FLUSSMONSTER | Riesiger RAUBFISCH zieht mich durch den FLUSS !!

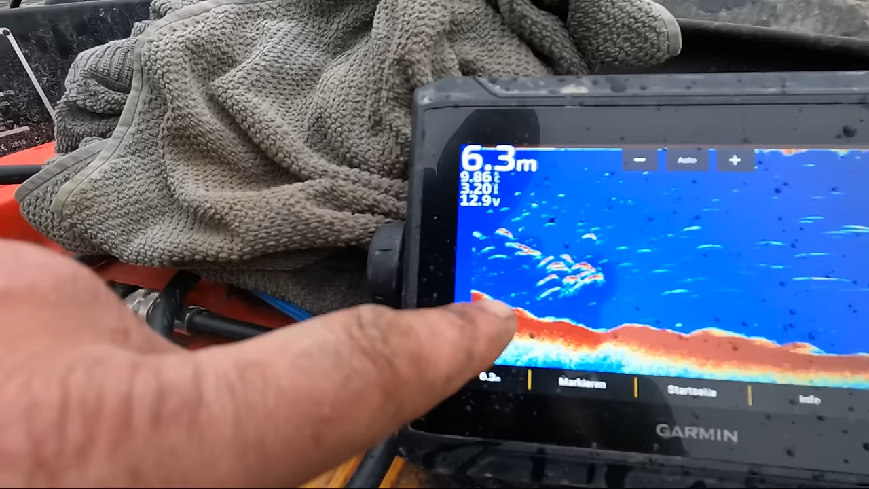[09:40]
On screen: depth 6.3 m
Seht ihr, was sich da Futterfisch tummelt in dem tieferen Wasser hier direkt an der Sandbank?
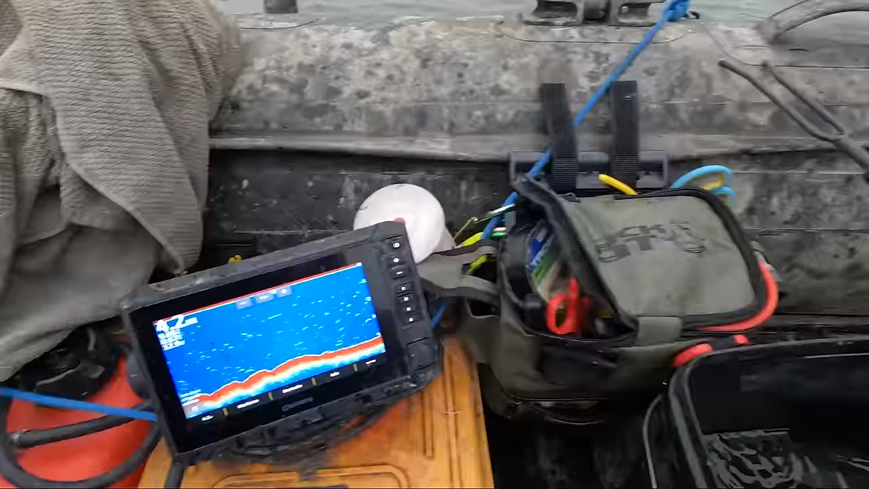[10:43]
Hier setzen wir jetzt unseren ersten Umlenkepunkt auf die Sandbank.
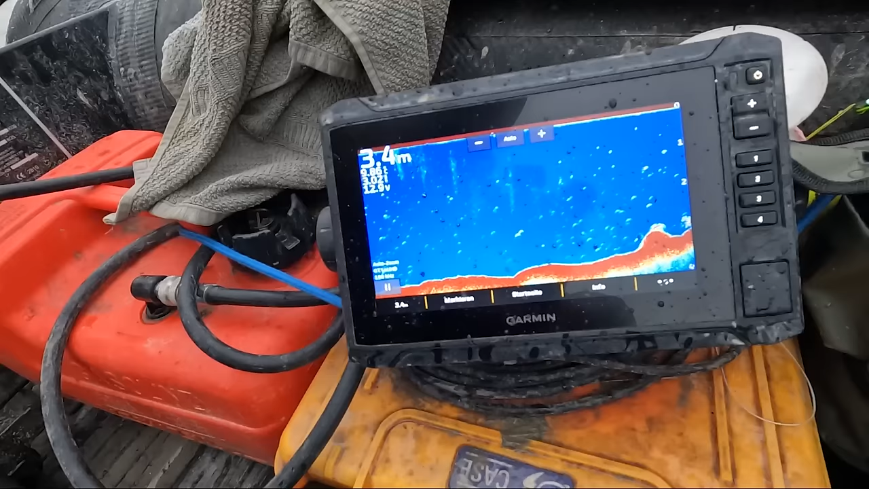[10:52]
On screen: depth 3.4 m
Genau hier in den Aufstieg von dem 4 Meter Wasser hoch an die Uferkante setzen wir unseren Köder.